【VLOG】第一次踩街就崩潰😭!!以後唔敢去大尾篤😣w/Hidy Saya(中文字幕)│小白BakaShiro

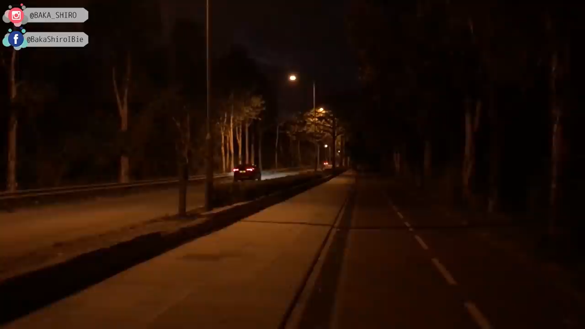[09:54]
謝謝大家謝謝大家我們現在呢我們在踩出去但是呢就真的很暗所以呢可能看得不太好